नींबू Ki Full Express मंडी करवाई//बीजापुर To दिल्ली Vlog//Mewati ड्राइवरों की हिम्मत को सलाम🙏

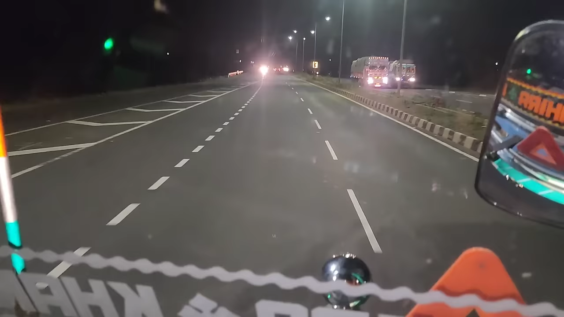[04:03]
और गाइस 80 पे अभी नॉर्मल चलेंगे और आगे जैसा भी रहेगा तो गाड़ी 100-110 पे चलाएंगे और वो क्लिप भी आपको जरूर दिखाएंगे।
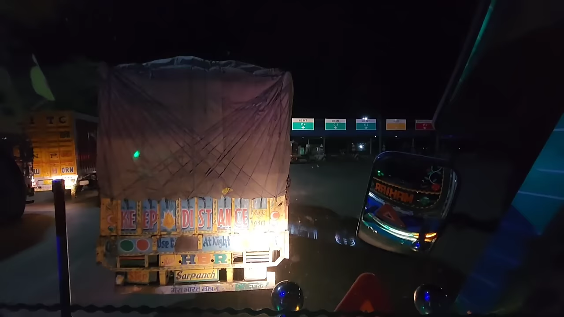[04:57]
गाइस फाइनली हम पहुंच चुके हैं महाराष्ट्र बॉर्डर यानी कि सोलापुर बॉर्डर।
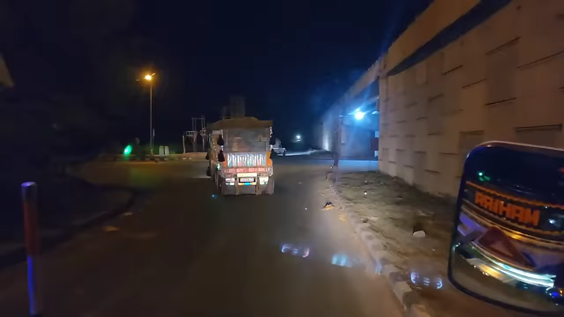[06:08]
सोलापुर बाईपास कर लिया है पार और अब हम जाएंगे कंडक्टर साइड तुलजापुर के लिए,
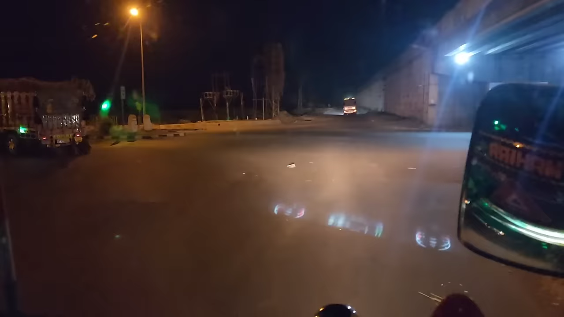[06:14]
वो जा रही है अपनी एक गाड़ी और अपन भी इसको काट देते हैं एकदम घर के।
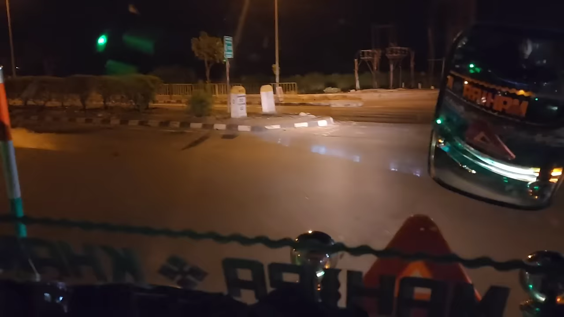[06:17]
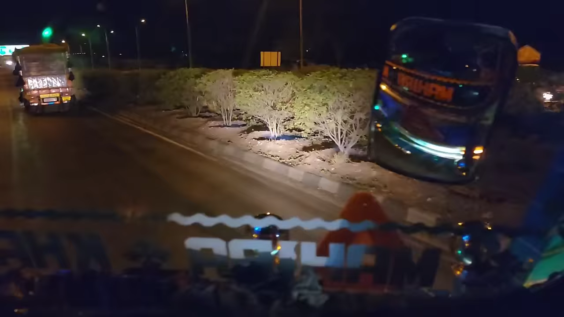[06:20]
तो गाइस चलते हैं,
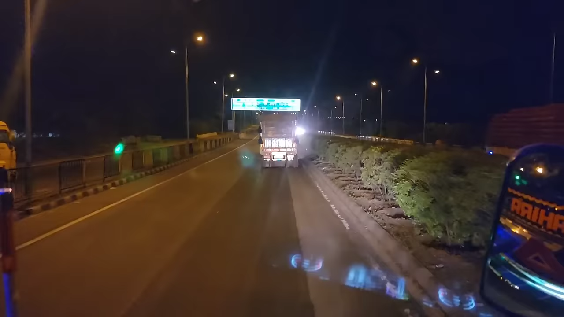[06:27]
इस पे मुड़ चुके हैं तुलजापुर टूल वाले, अरे सॉरी, तो मुड़ चुके हैं गाइस तुलजापुर वाले रोड पे, अब आ जाएगा तुलजापुर। तो गाइस अभी बज रहे हैं रात के 2:30,
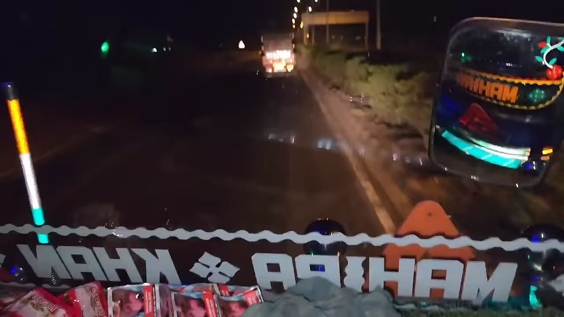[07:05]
और बस आप सफ़र को एंजॉय करो, मुझ पे ध्यान मत दो, क्योंकि गाइस क्या करेगा भाई। ओ भाई गाइस सांप देखा था आपने,
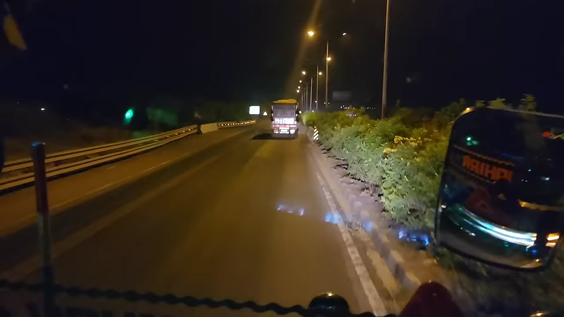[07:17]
शायद दिखाऊंगा गाइस जूम करके अगर आया होगा तो कैमरे में, वहाँ सांप तो बचा दिया मैंने उसको। तो चलो गाइस मिलते हैं आगे।
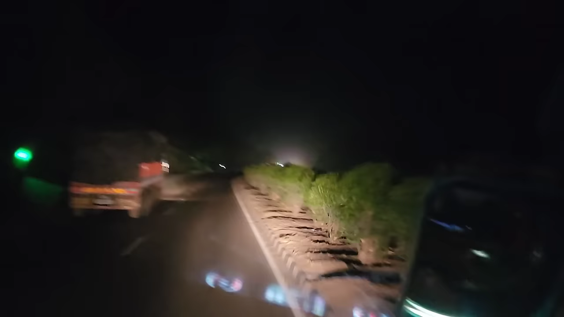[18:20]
तो गाइस बहुत भयंकर जाम था पलासनेर पे, लेकिन वो साथ की गाड़ी बॉर्डर पे ही मिल चुकी थी तो उनकी वजह से बहुत जल्दी नंबर आ गया। गाइस होटल से आ चुके हैं निकलने के बाद रोड पे, और गाइस रोड पे बस पूछो मत बहुत ज्यादा भीड़ है।
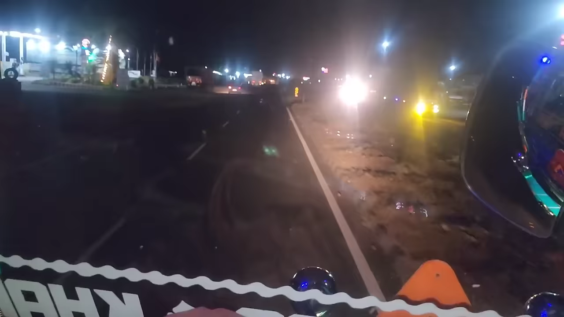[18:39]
ये देखो गाइस आगे बहुत ज्यादा ट्रैफिक चल रहा है गाइस, अभी ओवरटेक किया है, चढ़ाई में चल रहे हैं।
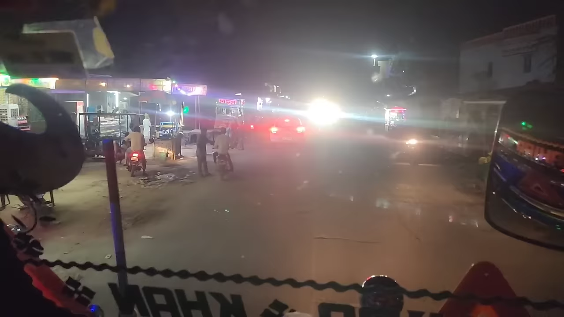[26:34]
फाइनली मेवात के सिंगार में पहुँच चुके हैं फिलहाल अभी, जहाँ का कुसिंगारिया गाइज जो कि एक बहुत बड़ा यूट्यूबर है।
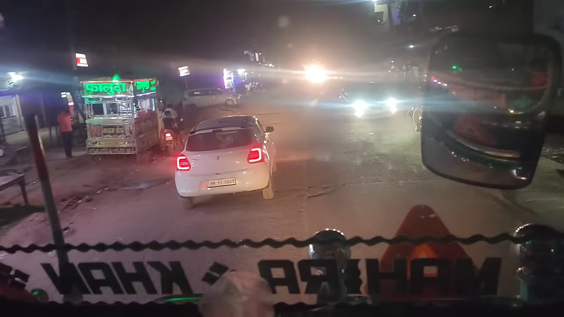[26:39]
तो गाइज ये कुछ मेवात है इस तरह का यहाँ पे।
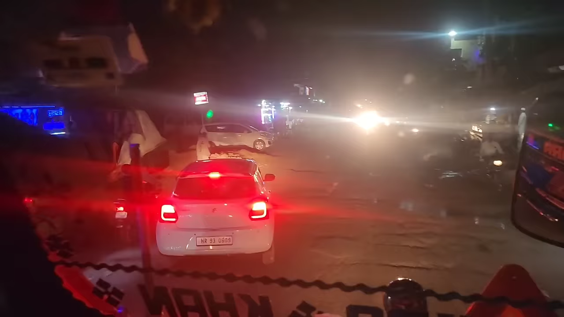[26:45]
तो गाइज अपन चल रहे हैं बड़कली चौक, तो आपको मिलेंगे आगे क्योंकि सिंगल रोड और ट्रैफिक बहुत ज्यादा है यहाँ पे गाँव में भी। ये गाइस मिलते हैं आपसे बड़कली चौक।